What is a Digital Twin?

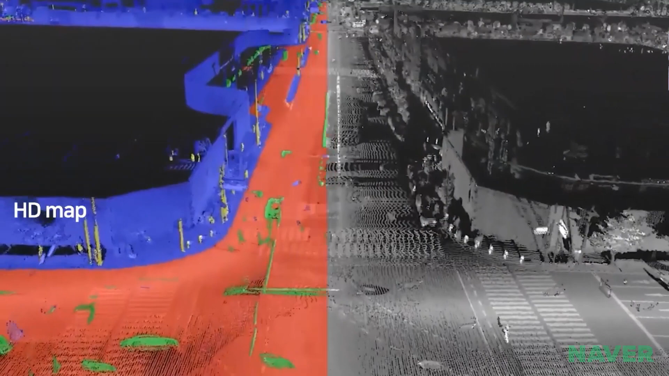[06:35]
This 3D model can be used as a simulator to address various urban issues and serve as key data for smart city development.